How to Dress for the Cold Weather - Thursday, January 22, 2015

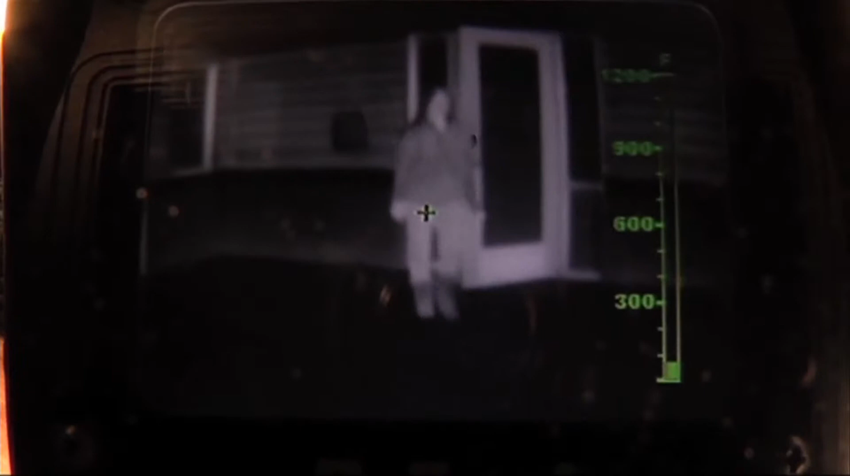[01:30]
Just as predicted her face starts off really hot but within 60 seconds you can see the heat starts to
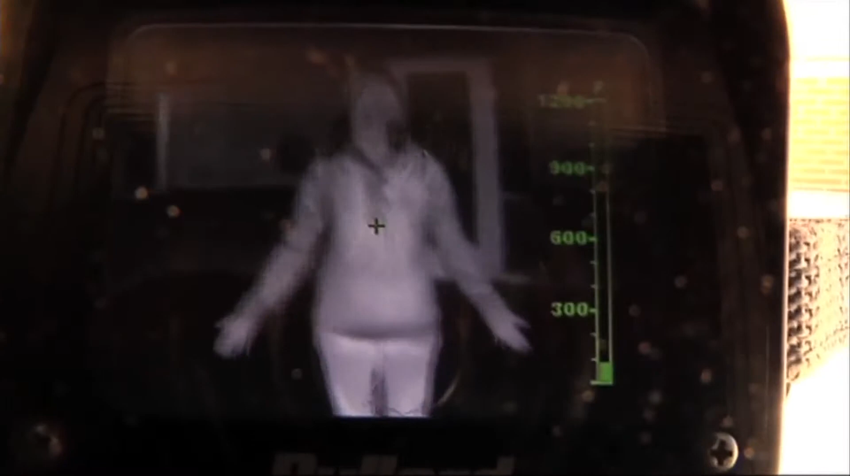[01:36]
rush to her core seven minutes later the dark spots show her face is starting to feel the freeze.
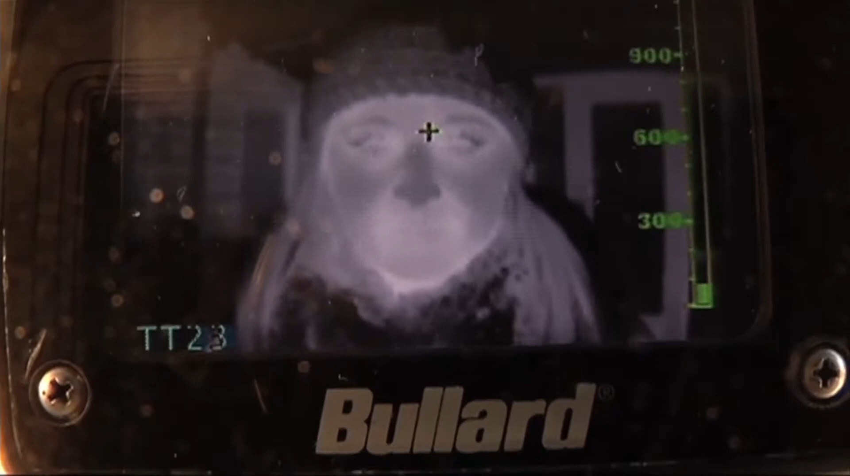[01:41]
You know that nose is very easily exposed to the cold weather.
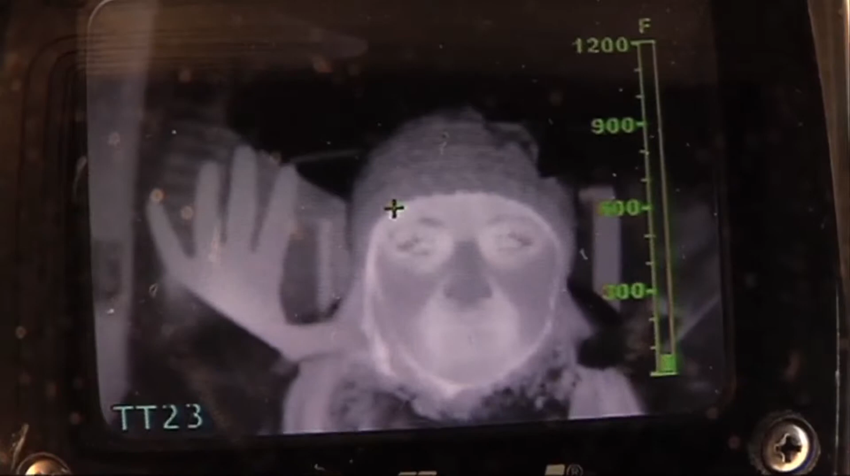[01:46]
Another minute later look at the change in her cheeks.
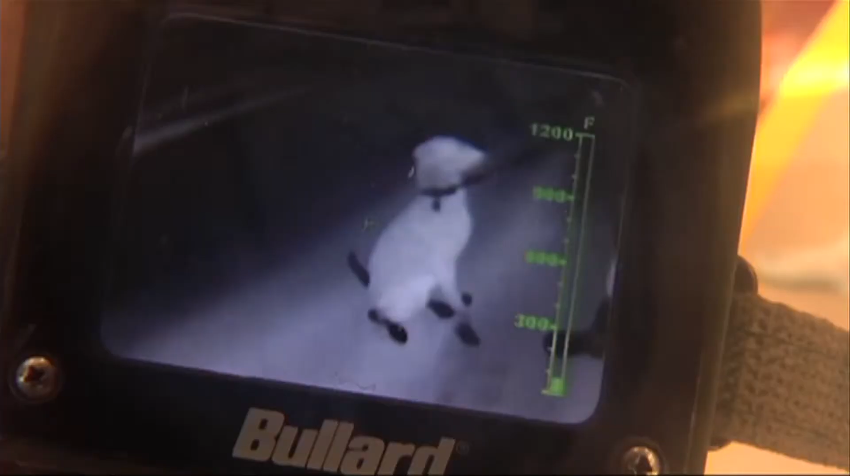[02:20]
On screen: scale top 1200°F
Little Lillian's whole body looks nice and toasty until she walks out the front door.